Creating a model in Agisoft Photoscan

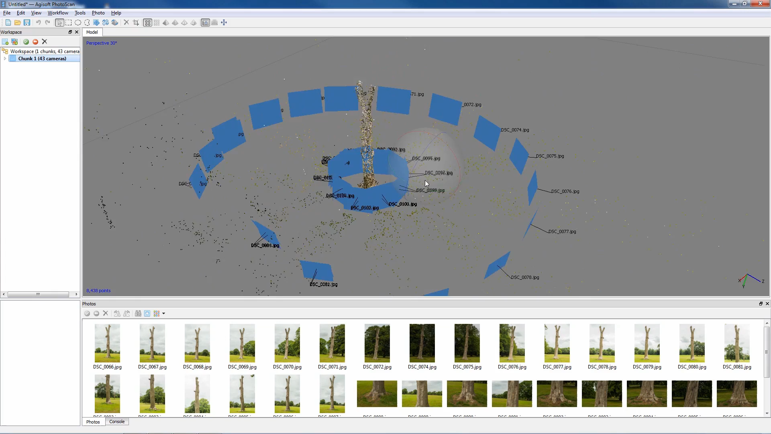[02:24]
So this is what the result we're left with. Now each of these blue squares has been calculated from the images and is a representation of where I was stood when I took each of the different images around a tree. This is calculated from corresponding points between different sets of images.
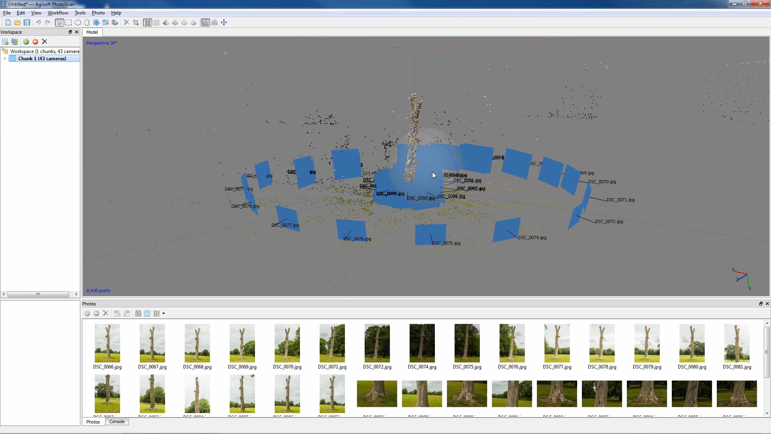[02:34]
But as we can see if we zoom out it's also captured lots of reference points in a wide area that we're not actually interested in because everything it sees it's seen in more than one image.
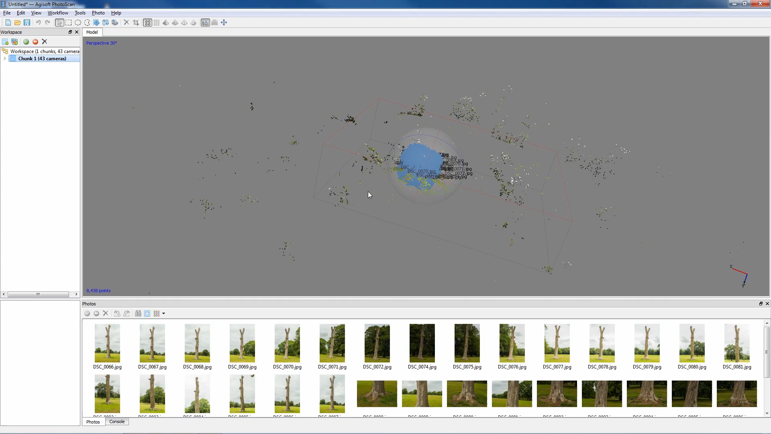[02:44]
So ideally you don't want all that information.
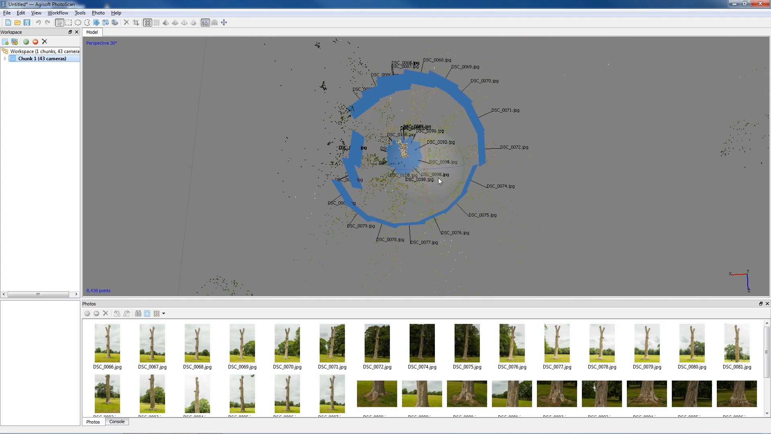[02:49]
So if you just press the camera icon at the top of the
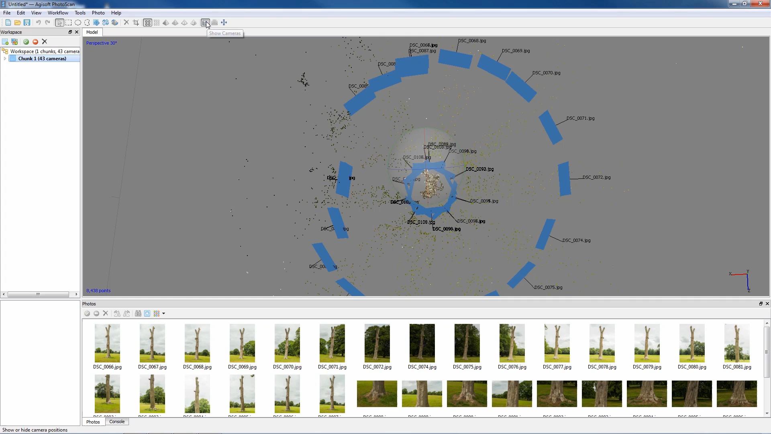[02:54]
toolbar it'll actually turn off the camera so we can see a bit more what we're doing. We can select the
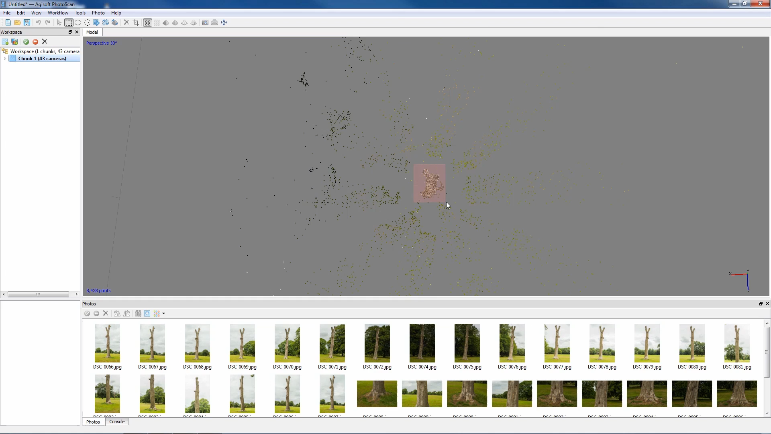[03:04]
centre object which is a tree which we're mainly interested in and actually select the crop tool and that will remove everything except the chosen area. So if we crop that
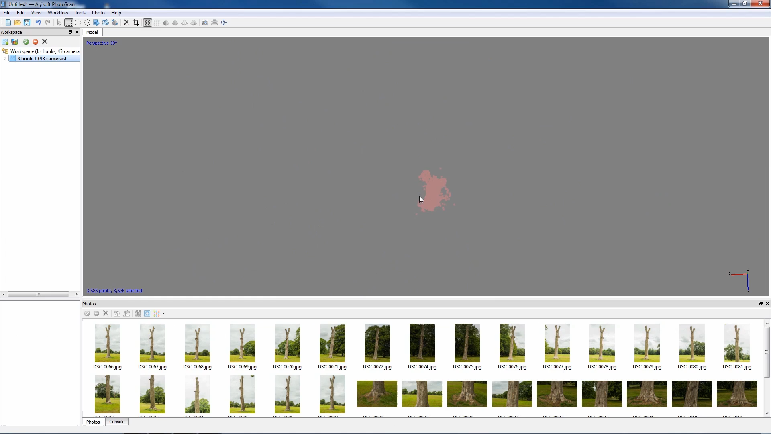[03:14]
we can now see we're just left with the information required.
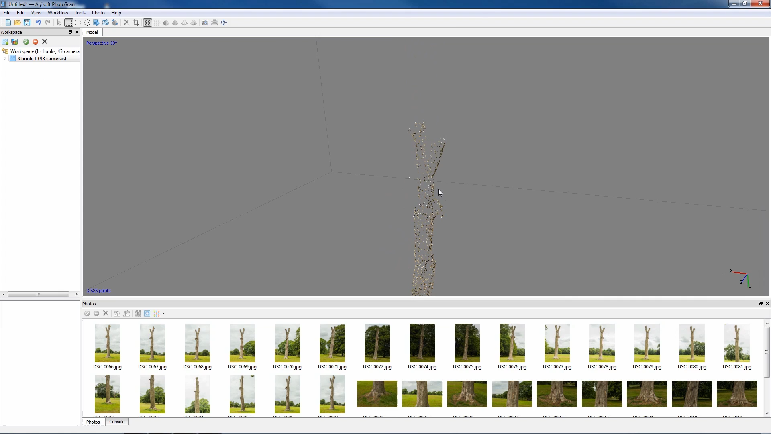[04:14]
As we can see with a sparse dense cloud it's actually quite difficult to see exactly what information you've got. So it looks like it's pretty
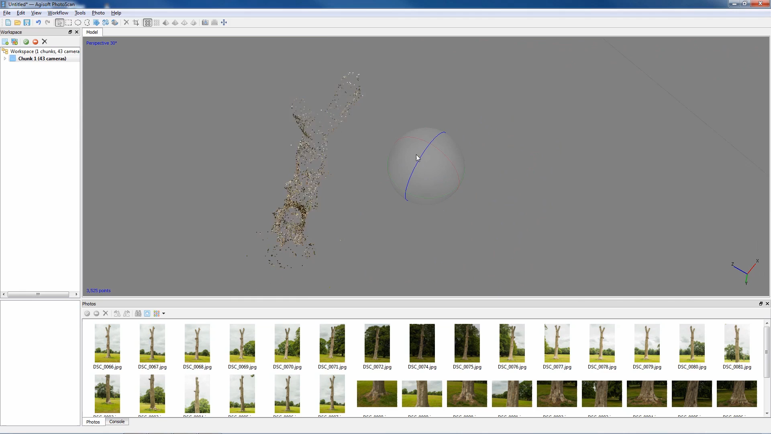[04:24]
done a pretty good representation but I just want to show an example of what will be calculated with a dense point cloud and the results. So once this has been generated all we need to do now is workflow build dense cloud
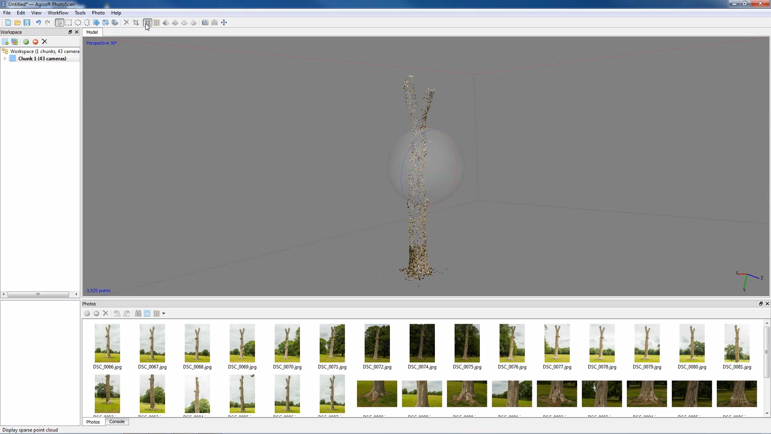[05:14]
Now the toolbar the first one represents the sparse point cloud the next one is a dense point cloud so we select this one you can see automatically there's more information been provided and this is
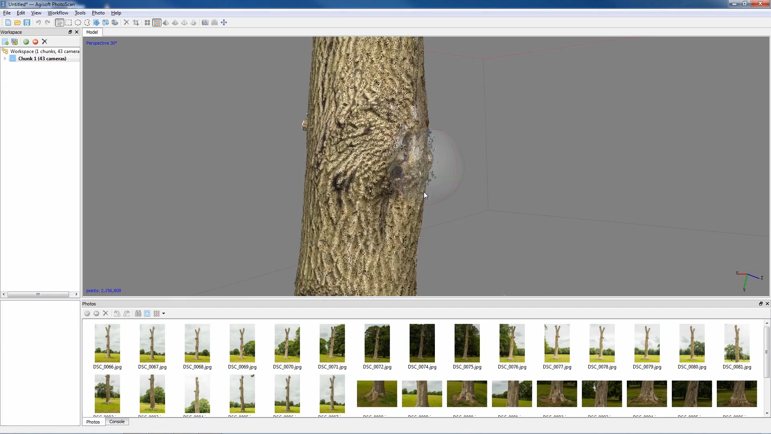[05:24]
as if we zoom in you can just see it's literally points in space that's what it's referencing. Now from the from the sparse point
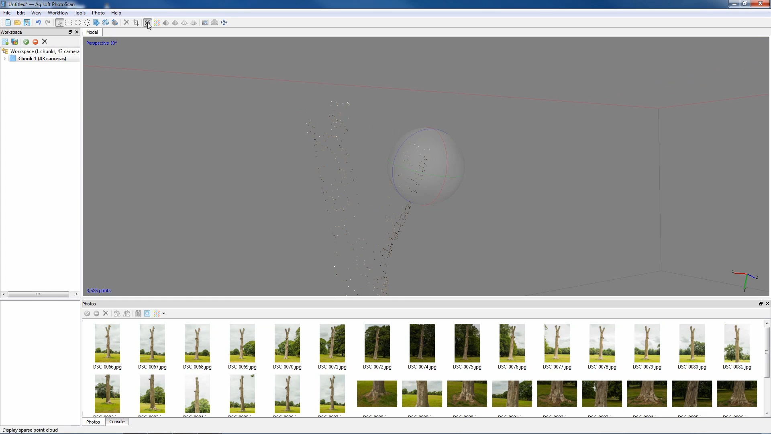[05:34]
cloud when we first saw it we could see oh it was a it seemed like it was actually following the outline of the tree pretty well we go to the dense point cloud and see there's lots and lots of um artifacts that we don't actually need and this is where it becomes quite important to consider doing masks especially if you're doing an object
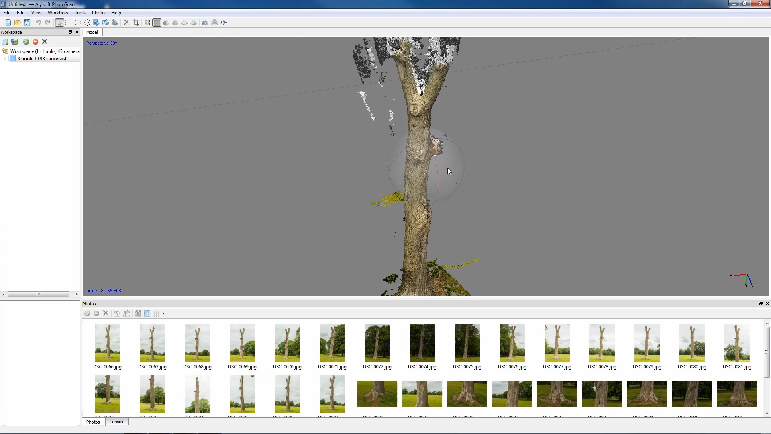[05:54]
in the middle of a location now the mask can be produced in
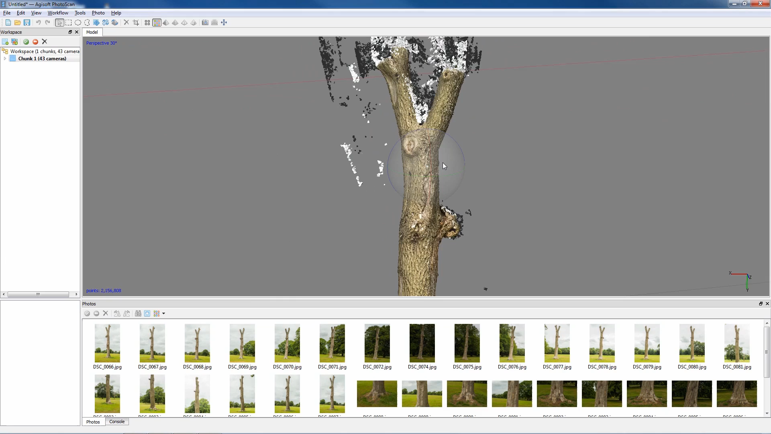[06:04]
photoshop as a black and white mask level mask layer and imported in alternatively you can actually create masks
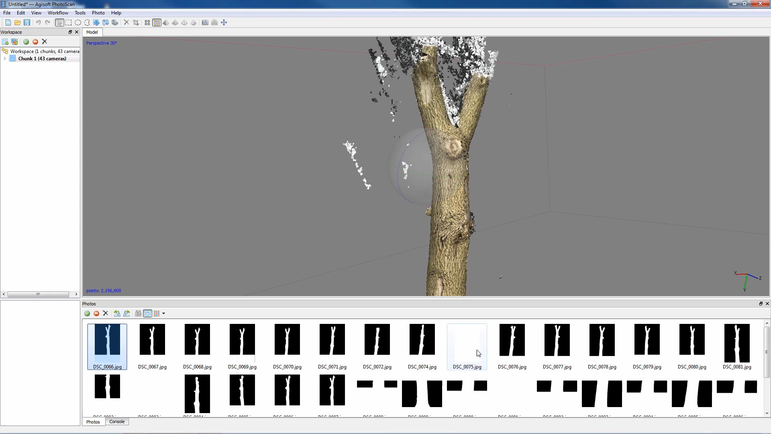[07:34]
so you can see that some have been generated and some haven't so for instance this one there
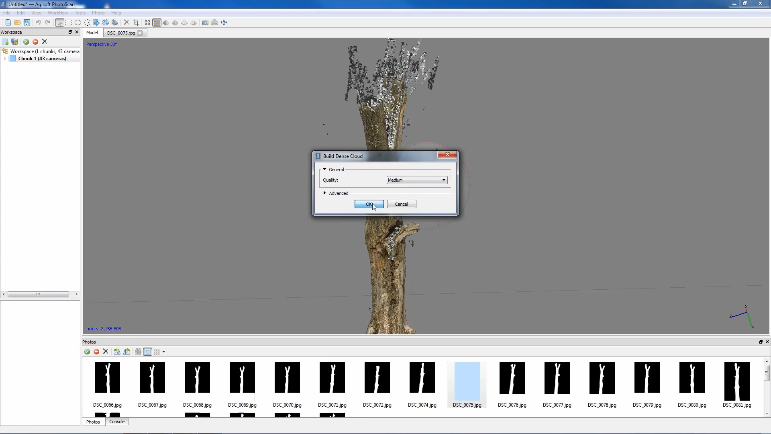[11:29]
okay i'll just pause the video again so the processing for the dense point cloud has now
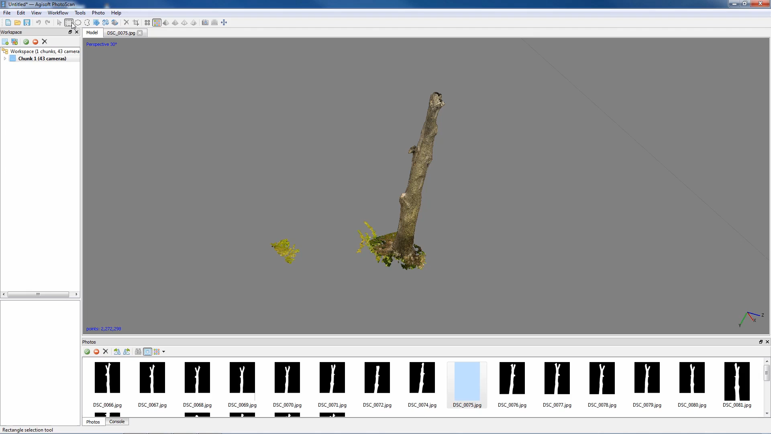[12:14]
the square the circle or lasso highlighting it and deleting
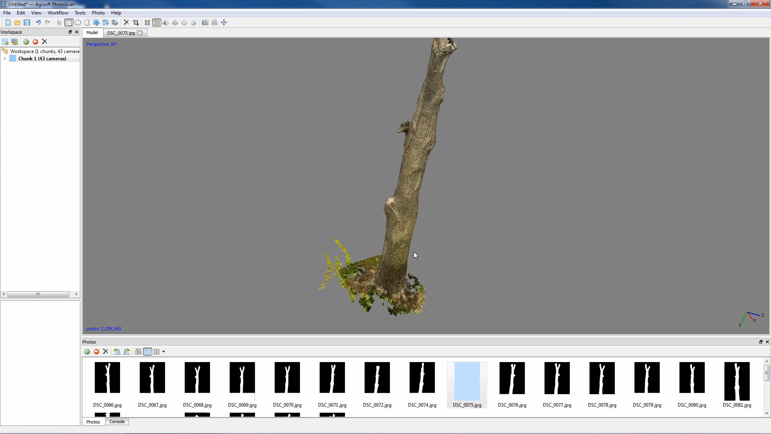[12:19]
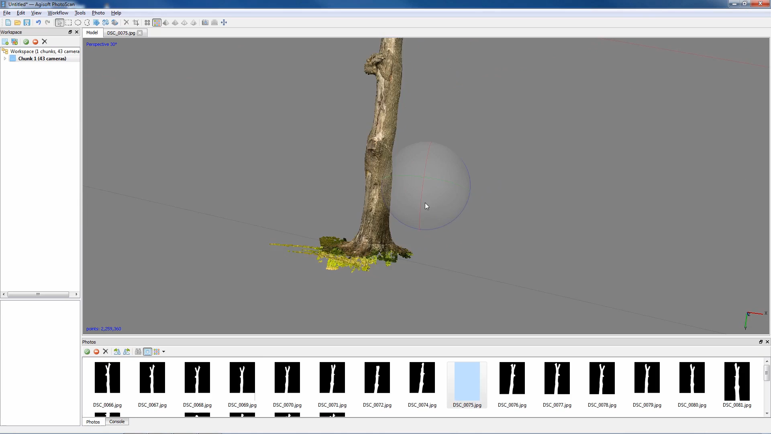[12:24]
so just refine this a little bit more lasso tool and just delete
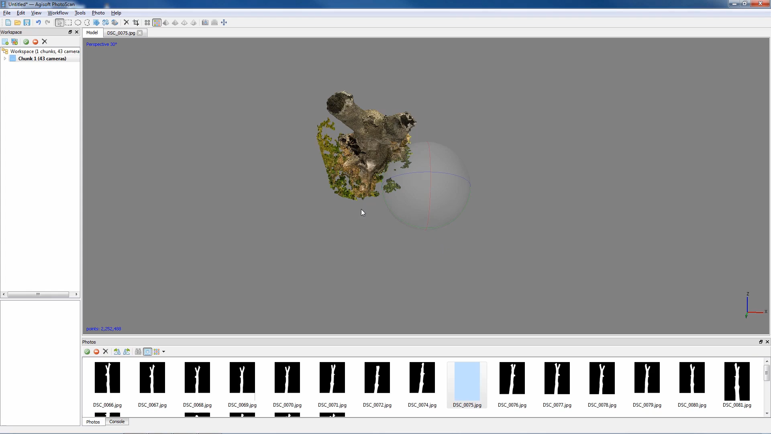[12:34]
so now we're ready to actually generate
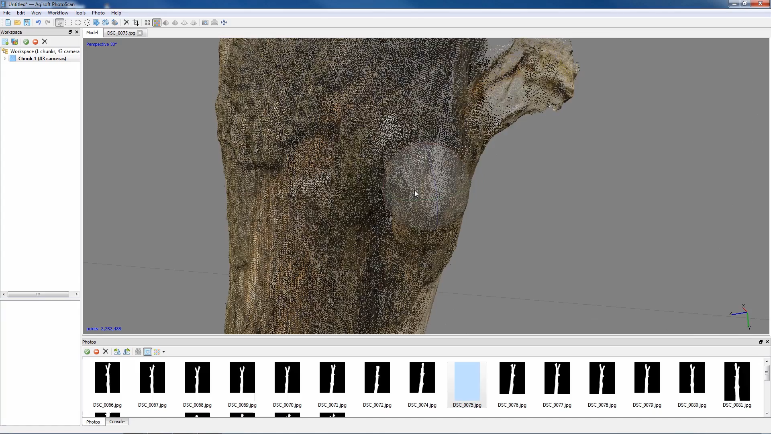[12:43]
a model because this is still only made up of points in a dense point cloud